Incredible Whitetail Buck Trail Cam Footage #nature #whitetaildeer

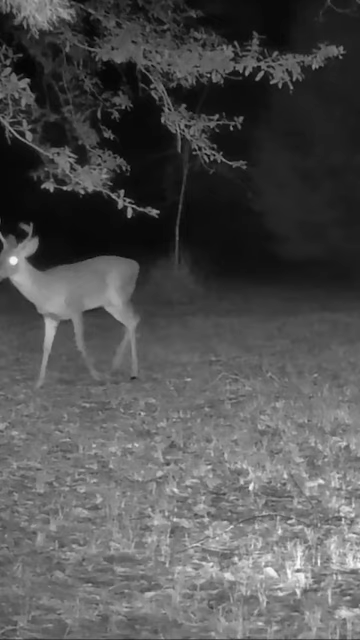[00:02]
Whitetail deer are just fascinating to me. We have this oak tree overhanging the back of our fence line, and deer use it as a signpost. It's a licking branch and also a place for them to scrape, but we've never seen this big eight-pointer on our property before. He's been there one time. It was this night. And my question is, how did he know to come here?
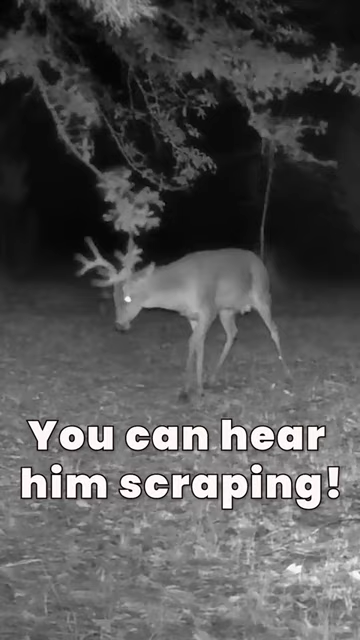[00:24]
How did he know that this branch, that this tree, was the place that he should scrape and leave his scent?
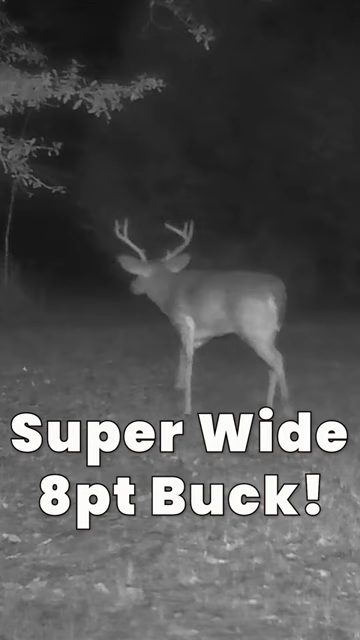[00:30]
And then three nights later, here comes this old wide eight-point buck. We've never seen him before. He rubs his antlers on the same limb and then walks off. And here's three big healthy does that those bucks are trying to impress. And here's another deer jumping over the fence.